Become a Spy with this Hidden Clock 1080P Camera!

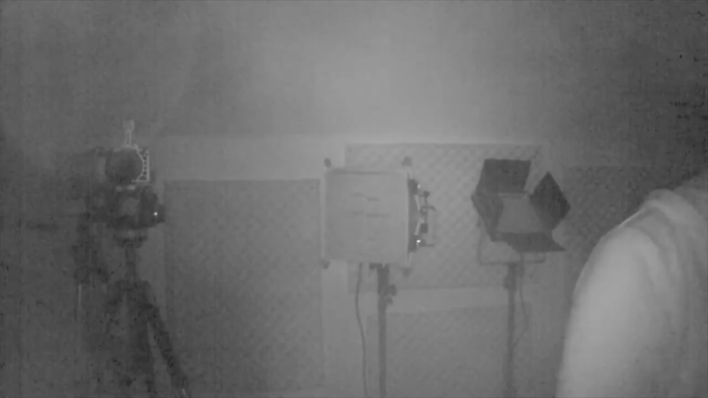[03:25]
happening at night time but um there is a lot of reflection happening and i'm imagining that's happening because we have that glass over the camera
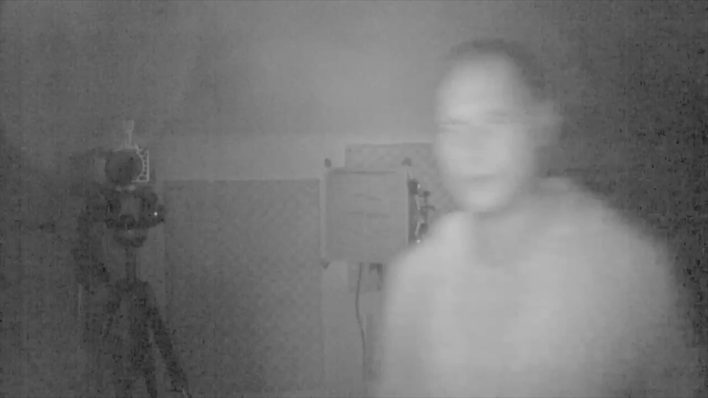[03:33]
so you get a lot of reflection from those uh leds hitting the camera therefore the nighttime recordings don't look that great but here are a few samples with some daytime and nighttime recordings